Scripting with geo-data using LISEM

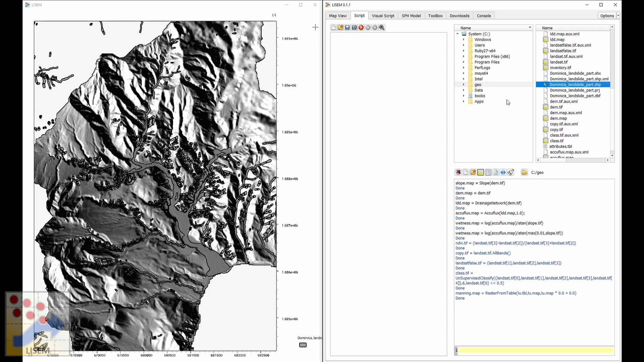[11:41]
Now, it's opened this. This is all done on the GPU, which makes scrolling, zooming in, zooming out quite fast. Loading takes a little bit more time because it has to transfer the data to the GPU.
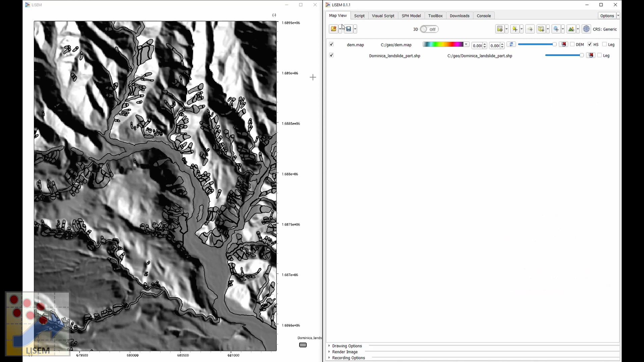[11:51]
I'm going to style this data to give it a little bit more contrast to the background.
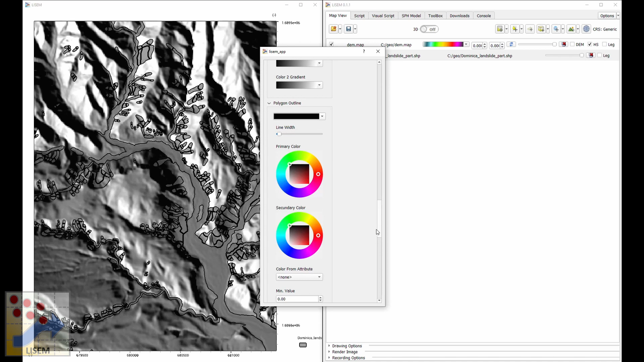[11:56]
So, my polygon outline I will make red. So, these are an overview of landslides, splash floods, debris flows that occurred during Hurricane Maria in 2017 on the Caribbean island Dominica.
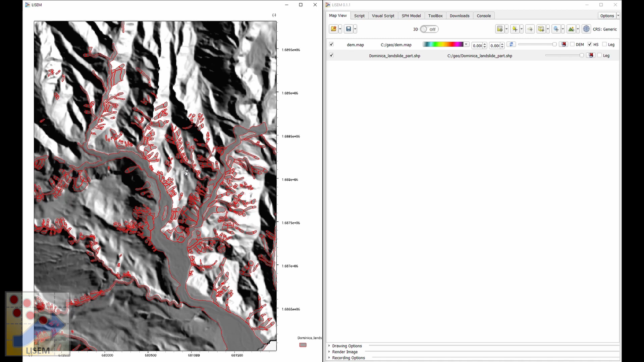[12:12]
Now, what can we do with this vector data? Let's say we want to have a look at the attributes. We can export the attributes to a table. So, I copy the code here. We say attribute.table is equal to shapefile.getLayer0. So, get the first layer in the file.getAllAttributes. And by doing so, it will export all those attributes to a file called attributes.table.
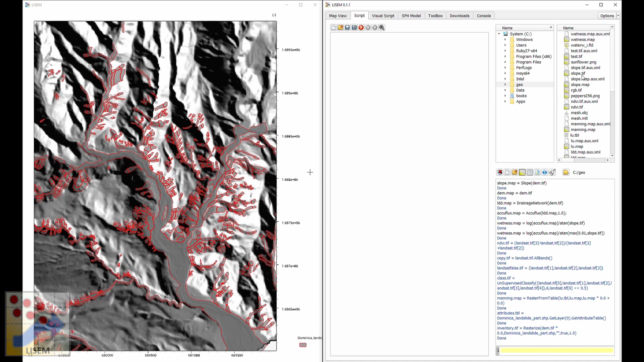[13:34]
And then the burn in value, which is 1. And I'm stating that all as inventory.tif. So, it's done and we can have a look at the data itself. Inventory.tif is here. And we see that it rasterized successfully and put the value 1 in those places where the inventory was present.